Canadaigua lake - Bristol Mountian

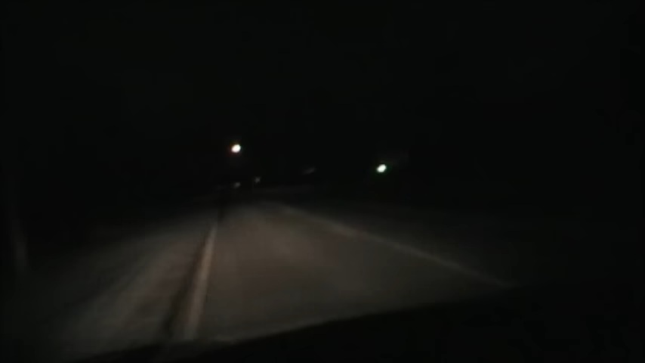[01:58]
Four o'clock in the morning. You can really see them. They're really bright. I mean, looking in the distance here, but in the camera, you really can't see them.